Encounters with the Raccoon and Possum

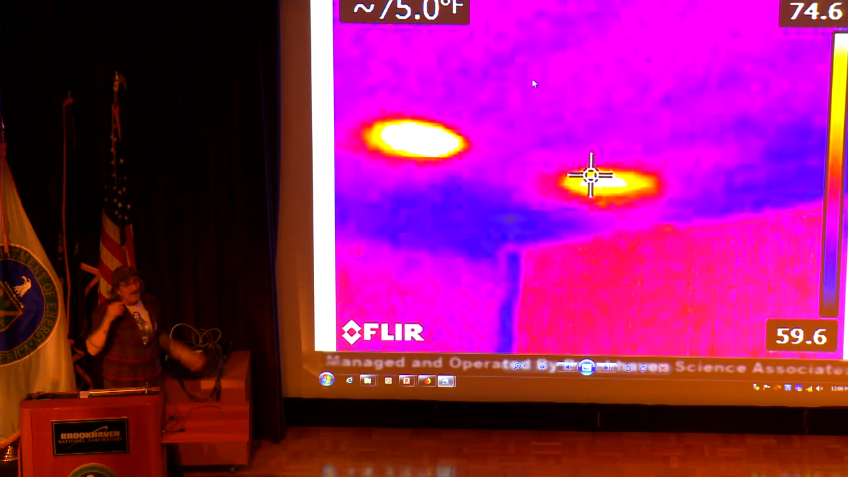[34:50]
It's that easy now. Used to have to just go Nope, not there. Whoops, let me cut another one here. Whoops, and you'd have a Swiss cheese in your ceiling. Those were the days. Now, thermo camera, it's a little less invasive. People love it. I love it. A female can have a litter of 2 to 10 babies, okay? The average is 4 to 6. I see this getting bigger as the years go on. And I really believe it has to do with the availability of food, okay?